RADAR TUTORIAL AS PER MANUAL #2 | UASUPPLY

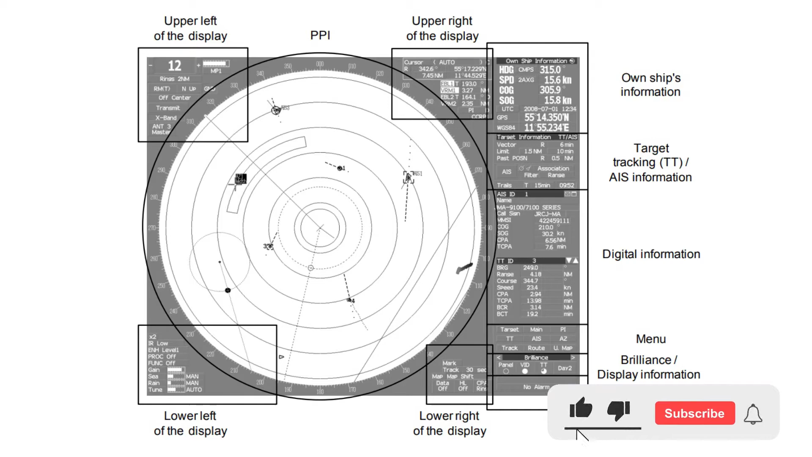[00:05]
hi everyone welcome back to second part of radar tutorial let's see some more of radar functions double zoom switching this function doubles the size of radar video near a specified position
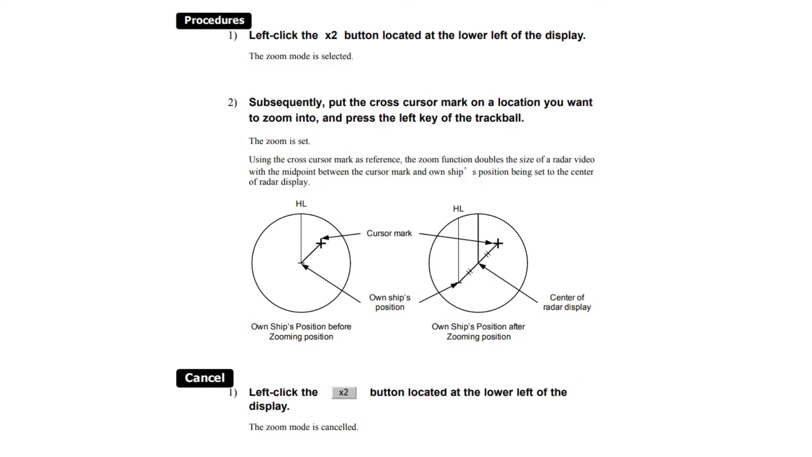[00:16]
using the cross cursor mark is reference the zoom function
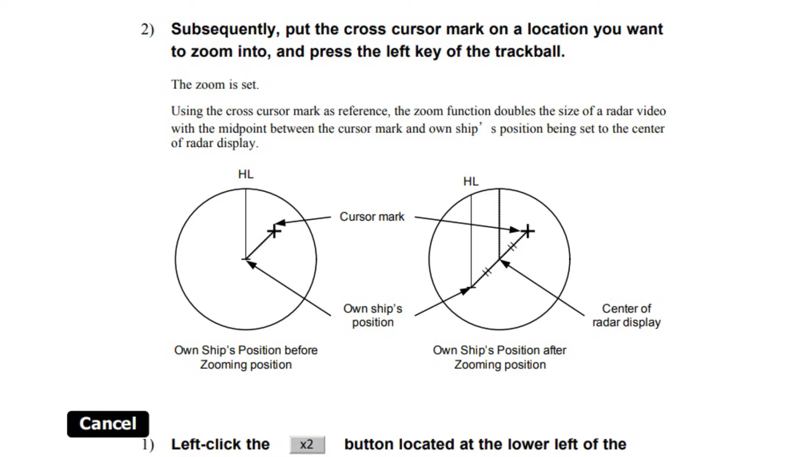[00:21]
doubles the size of a radar video with the midpoint between the cursor mark and own ship's position being set to the center of radar display interference rejection ir mode switching in this mode the interference by other radars is rejected
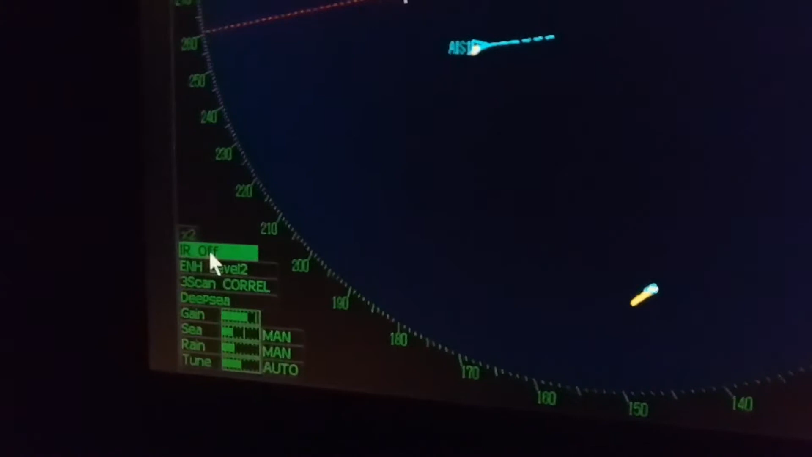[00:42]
when viewing a radar beacon or search and rescue transponder signal select ir off interference rejecter off
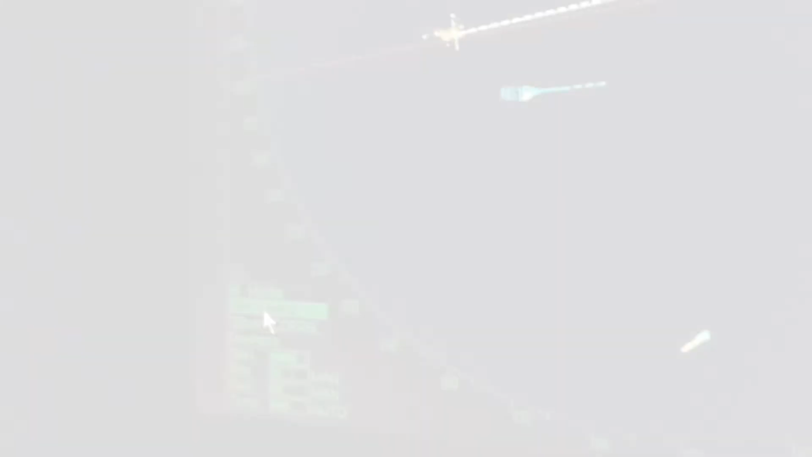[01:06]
target enhance enh mode switching in this mode
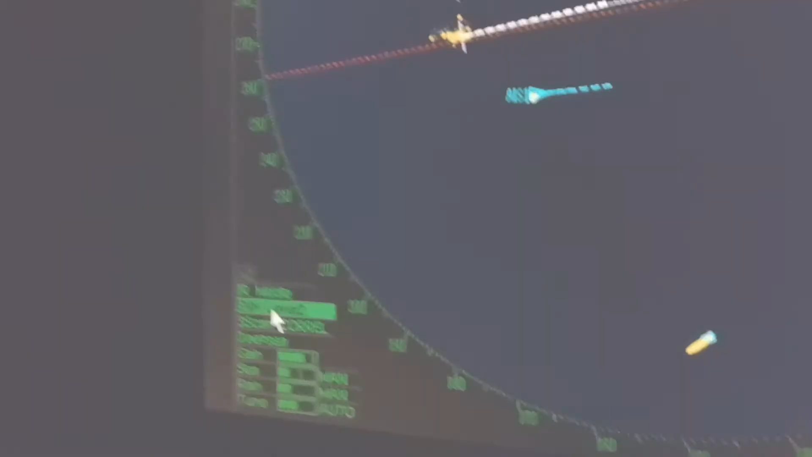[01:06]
the dimension of video display is enlarged to enhance the target
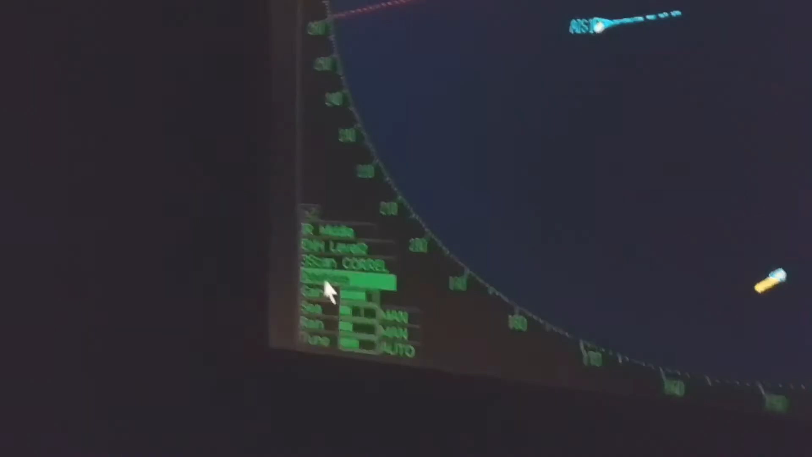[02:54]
sets of signal processing parameters for the general using condition are stored in funk as factory default settings
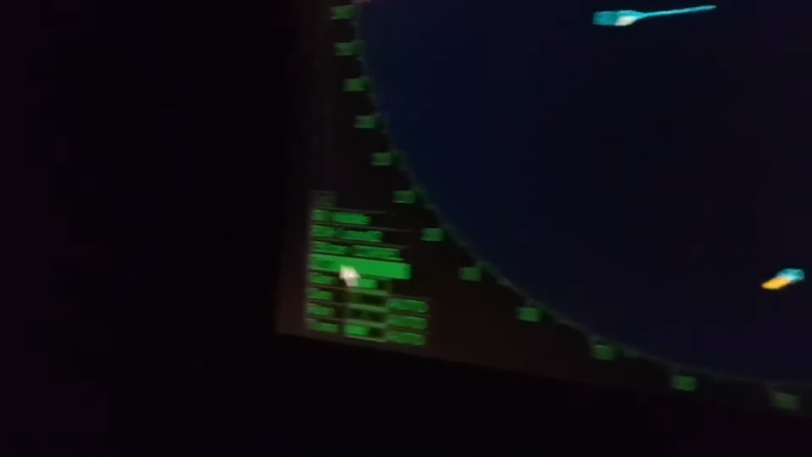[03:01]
in most cases to select the funk mode which fit in the current c state is lead to get the appropriate image easily and quickly so it is recommended to enable the funk mode
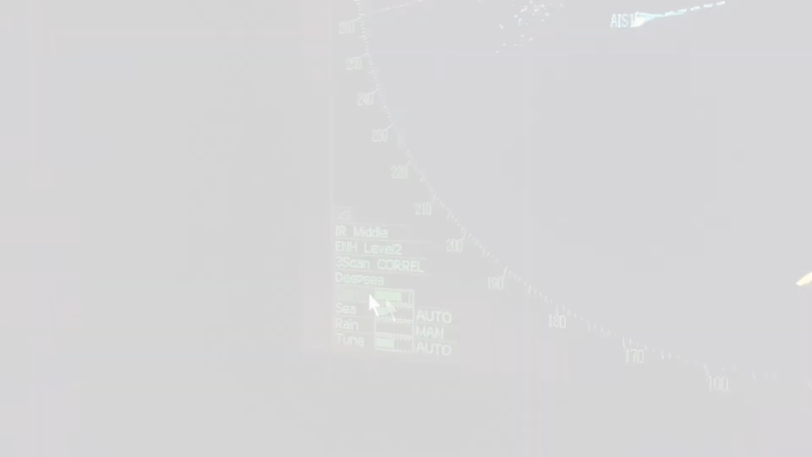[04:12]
the radar display by turning the v
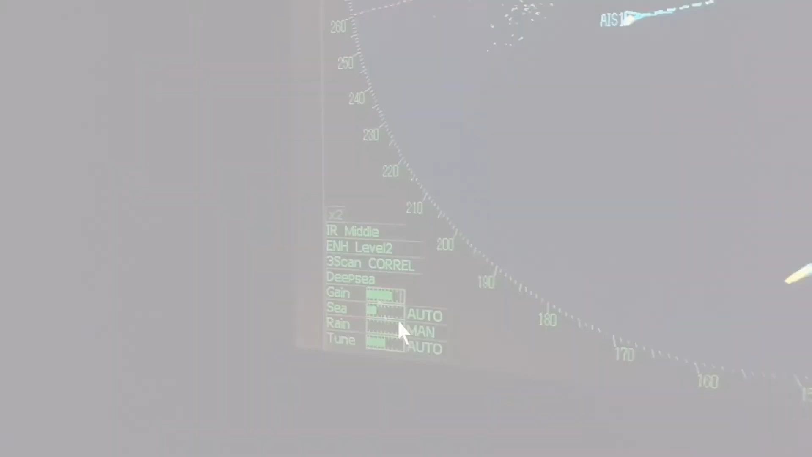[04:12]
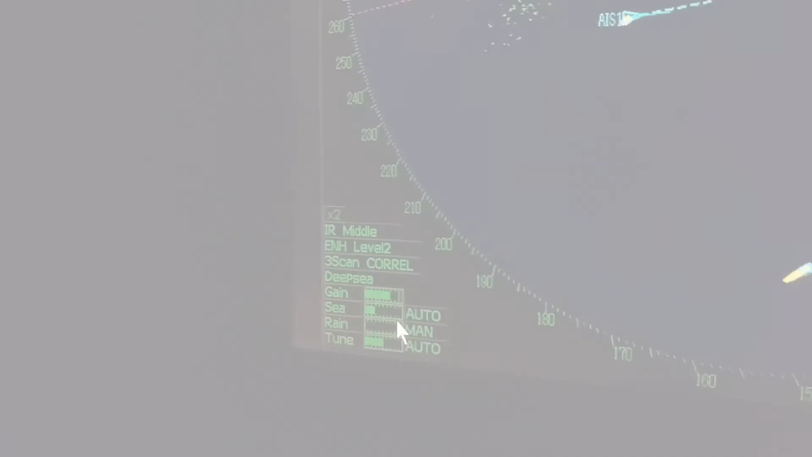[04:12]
gain
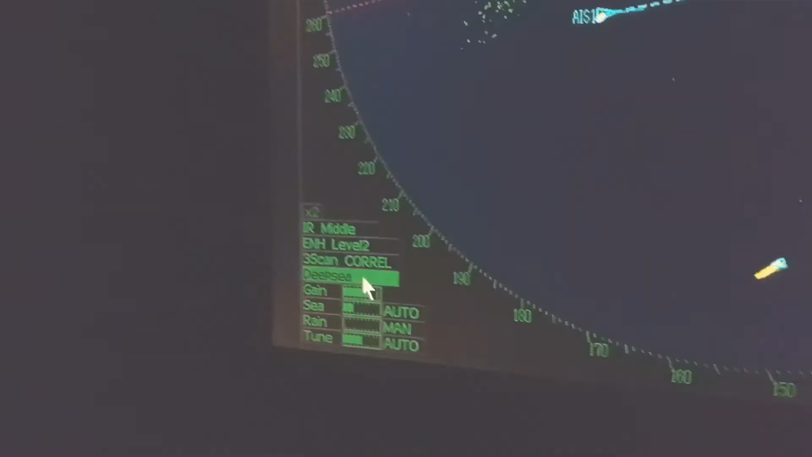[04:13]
dial if the gain is too high
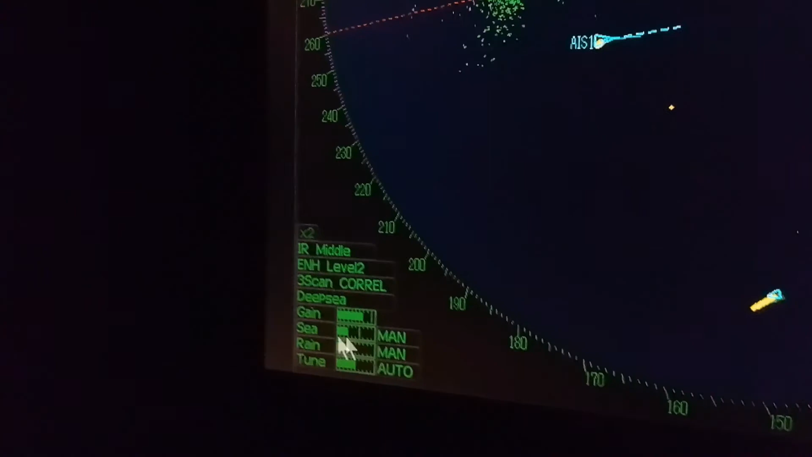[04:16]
unnecessary signals including receiver noise and false